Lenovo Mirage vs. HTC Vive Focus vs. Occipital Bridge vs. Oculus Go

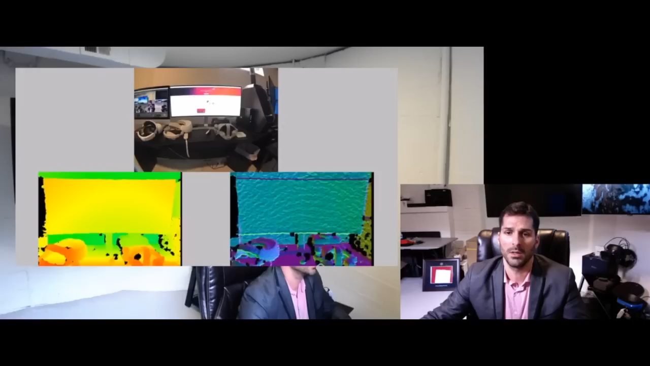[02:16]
there we go so I have a couple different applications this is giving you the
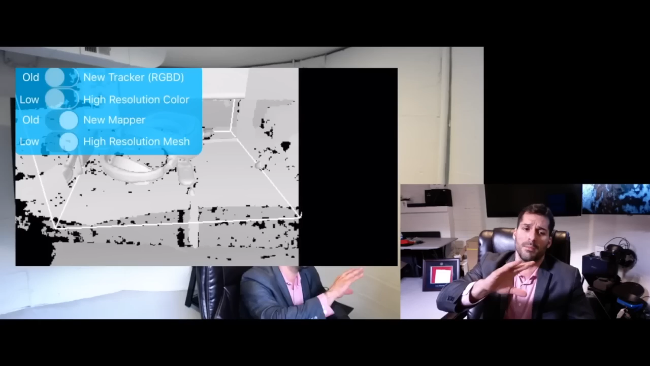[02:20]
infrared and RGB and then this is the 3d mapping for the headset I wanted
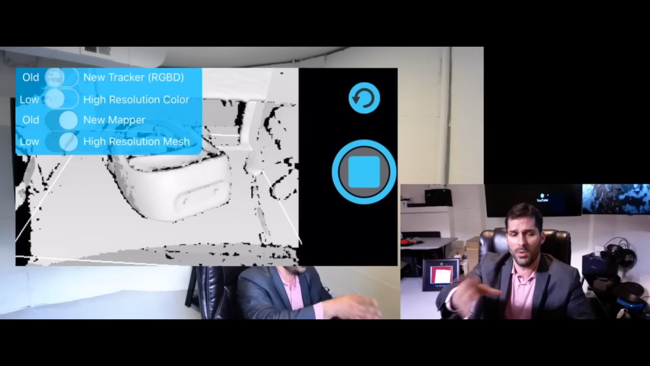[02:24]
to show you three different applications essentially was a 3d mapping the RGB and an infrared view and then
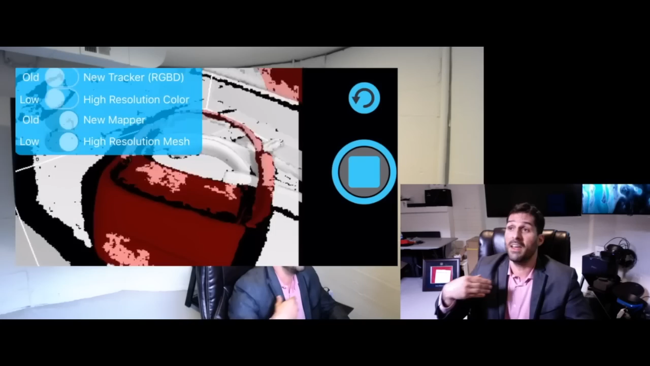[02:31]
the view from Bridget which is the fun little robot that you can kind of play around in your and your your
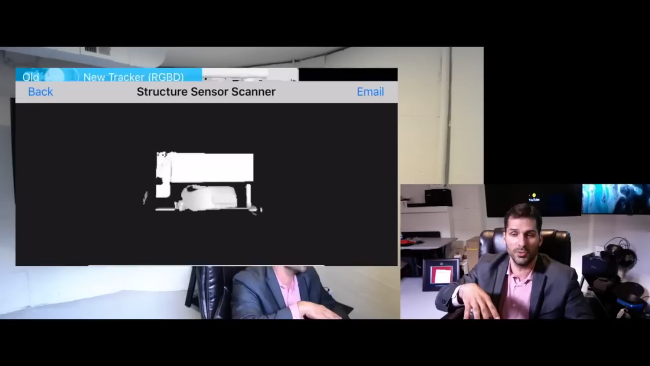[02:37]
local area and in these 3d maps and I also you can
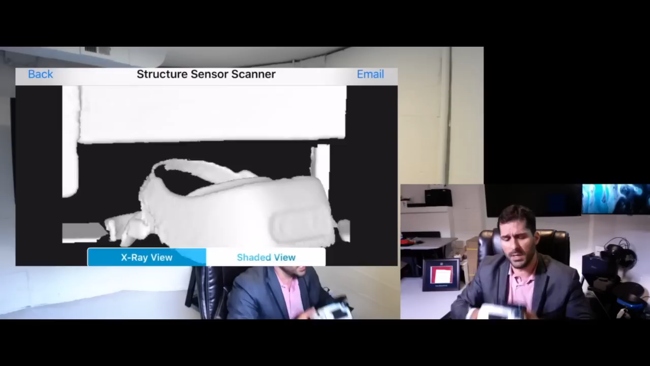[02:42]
connect this same sensor up to your iPad and create 3d maps of your room that are highly resolute so
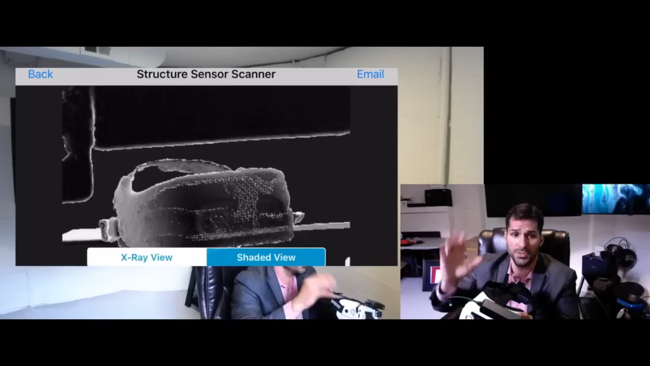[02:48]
this is an x-ray view of this of actually the HTC Vive